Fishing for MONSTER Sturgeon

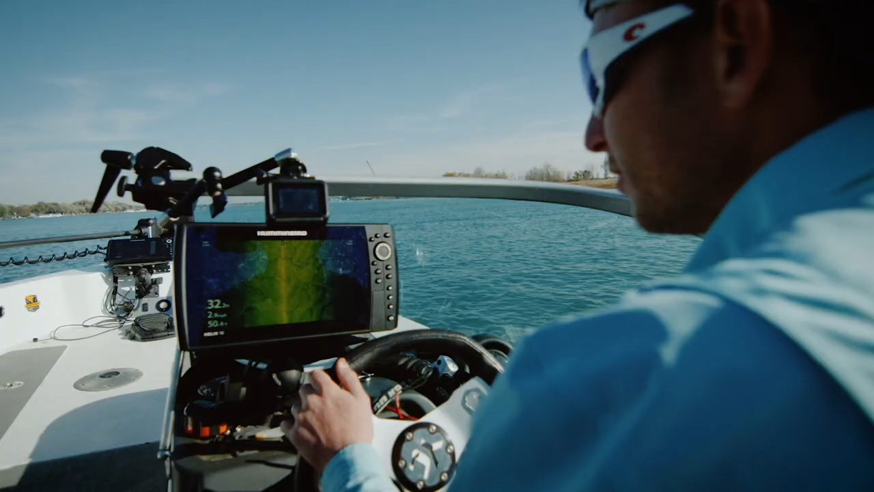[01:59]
She got four sturgeon all right in this.
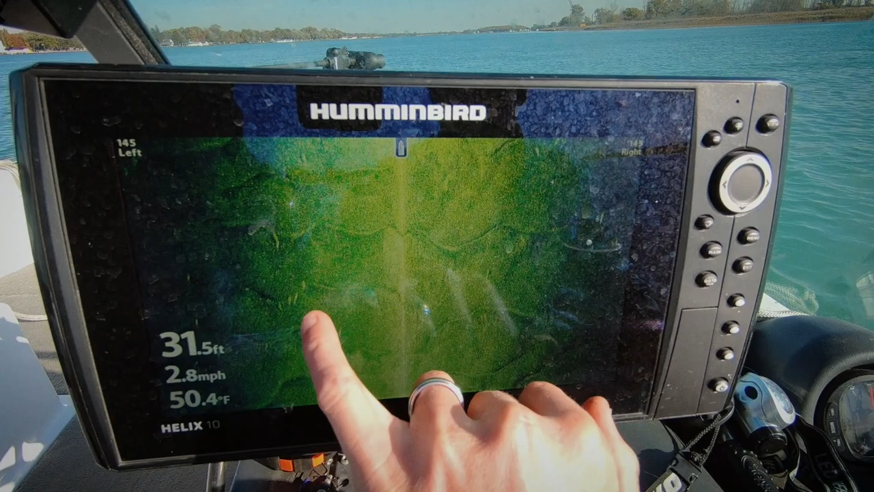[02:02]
On screen: depth 31.5 ft, water 50.4°F, speed 2.8 mph
I mean, that's this area the size of probably your living room right there. So what we're doing here is we're just kind of tracking up river a little bit. I found that up current's a little bit easier for me to manage my chart speed and get a better definition of the fish.
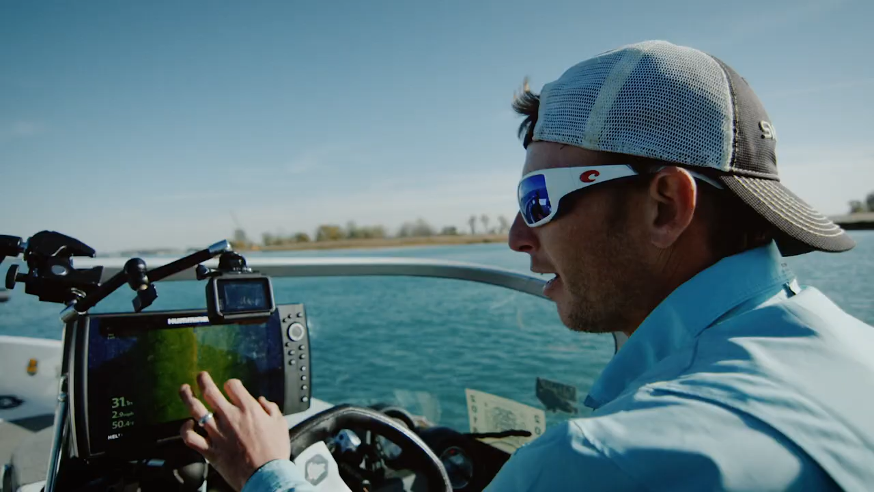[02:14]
I mean, as you can see here, I mean, it's like a video game. You look at the screen, where are the most fish? It looks like in this area here.
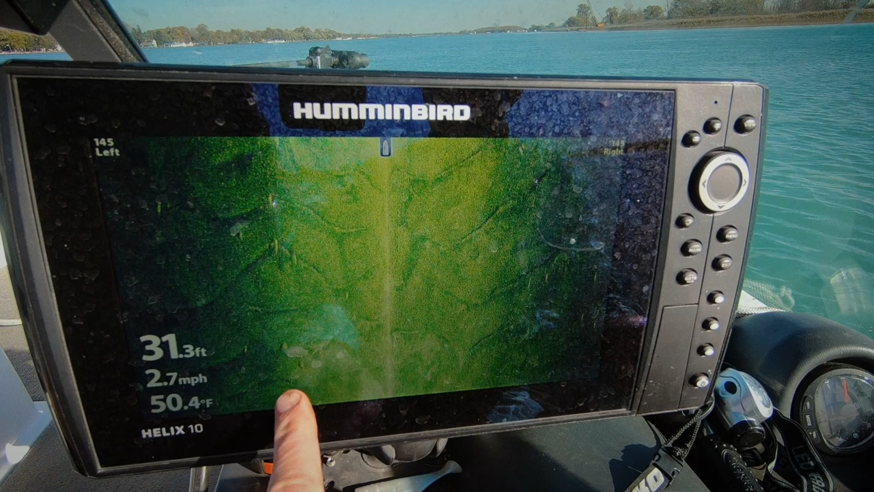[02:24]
On screen: depth 31.3 ft, water 50.4°F, speed 2.7 mph
What you can do is you can scroll over right to where I see all these fish, and go right in the middle of them. Just hit waypoint.
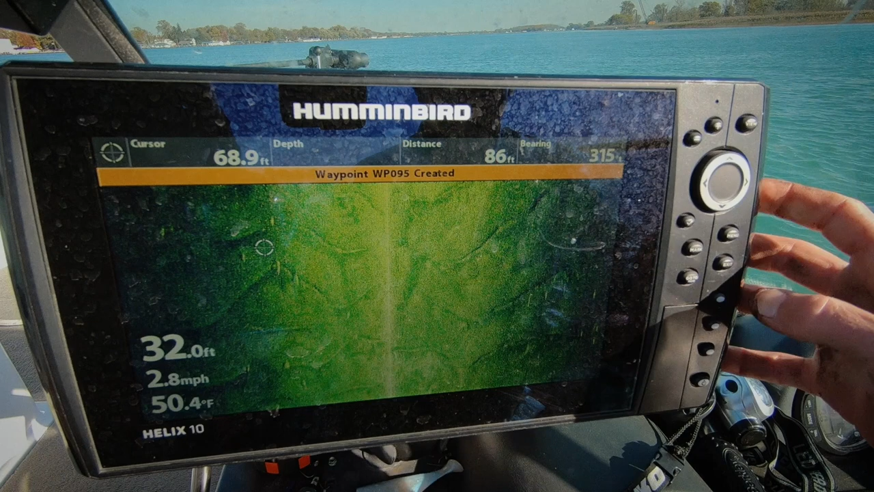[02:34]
On screen: depth 32.0 ft, water 50.4°F, speed 2.8 mph
Waypoint's been created. I'm gonna go back to my chart. That's where I just put my waypoint, which is right between another waypoint and another one.
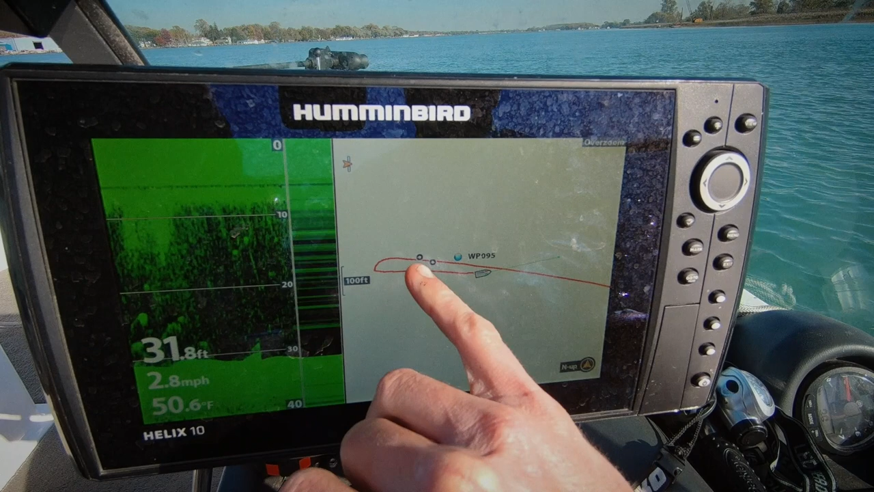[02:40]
On screen: depth 31.8 ft, water 50.6°F, speed 2.8 mph
Cool. So it's been a continuous spot. I found that some of these fish are kind of hanging out here.
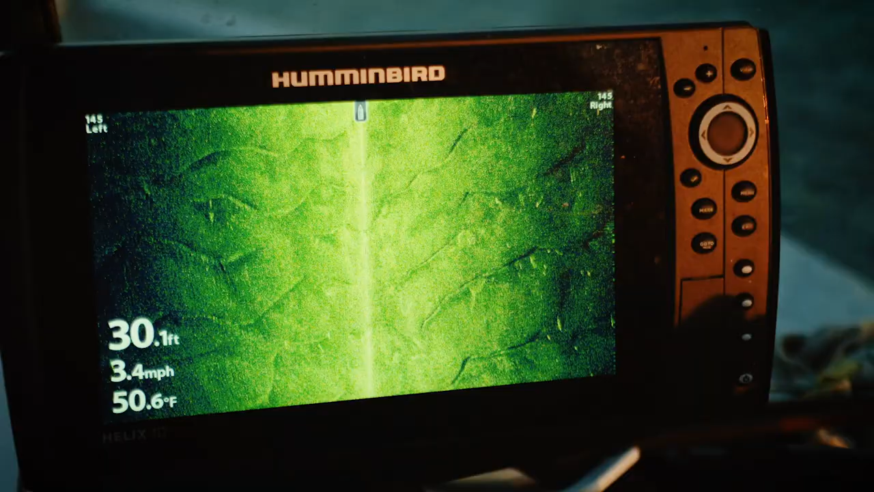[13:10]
On screen: depth 30.1 ft, water 50.6°F, speed 3.4 mph
But you can see how many less are there now and how many more are over here. Look at that. It's like a video game.
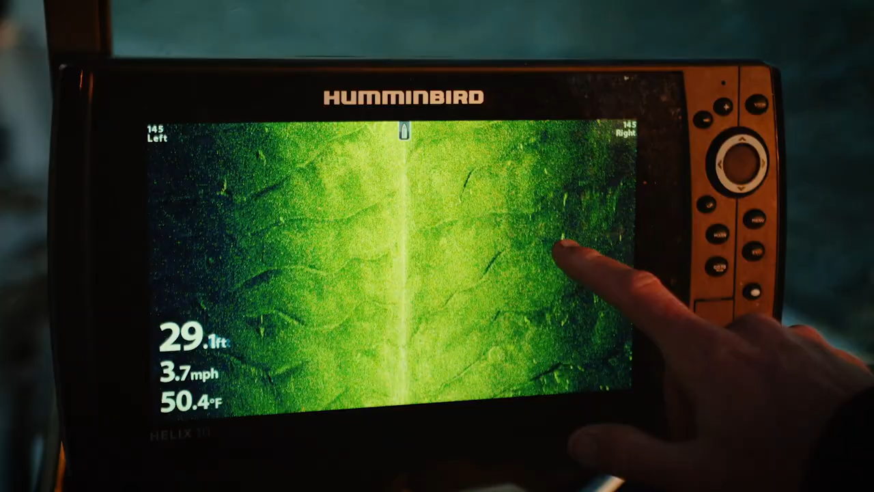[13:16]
On screen: depth 29.1 ft, water 50.4°F, speed 3.7 mph
Sturgeon. That's a lot of sturgeon.
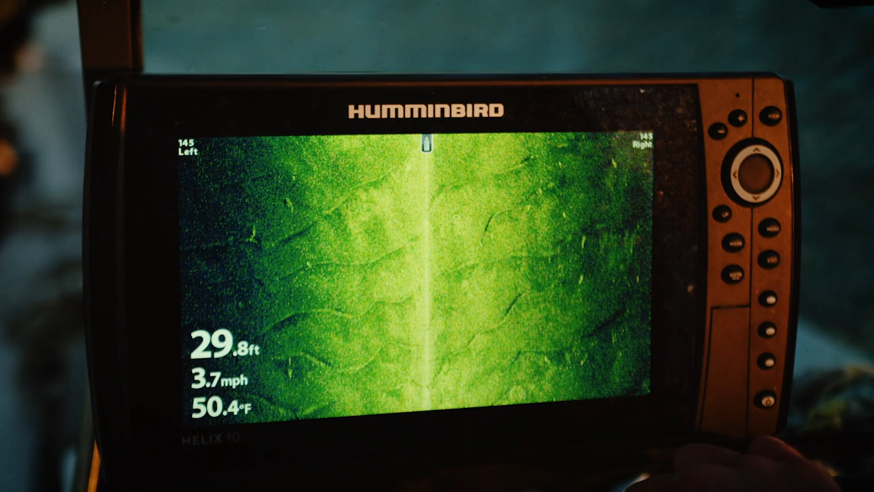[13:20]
On screen: depth 29.8 ft, water 50.4°F, speed 3.7 mph
But you can see how these fish have navigated. Look at the sturgeon. But right in here.